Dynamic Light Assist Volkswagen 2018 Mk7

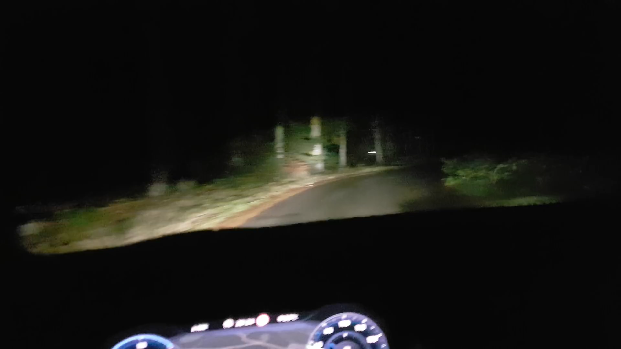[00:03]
Hey guys today, I want to show you the light from Golf GTE the new Golf from 2017 and the light it's amazing Look look you can see when you when you turn right
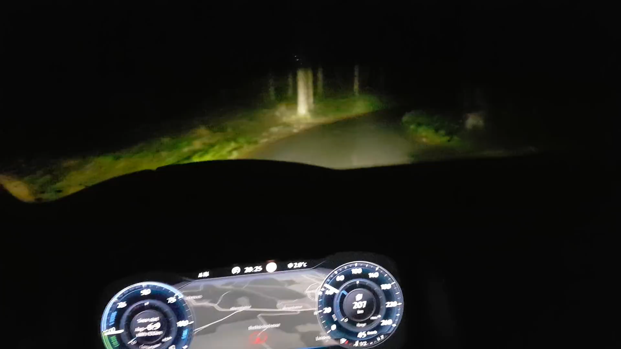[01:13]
Because this is soon. This is already perfect So I don't know what they can do better than this This is just great So I You just can see right here When you turn the light turn
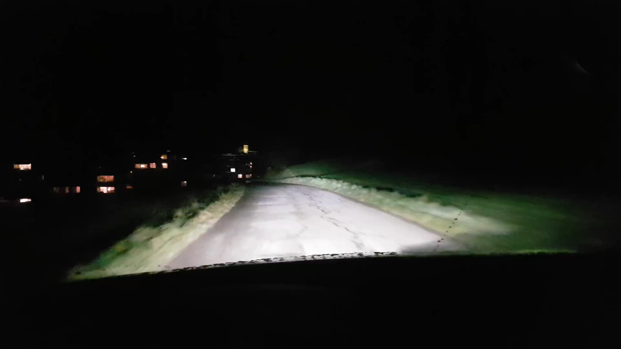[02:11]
This light are so cool and they are so white So you can see everything on the ground So you can see everything on the ground It's perfect It's perfect And now it's You can see the difference Okay, I hope you like it guys We see you later in another movie, another film If you like it please like subscribe And I wait you for more Thank you.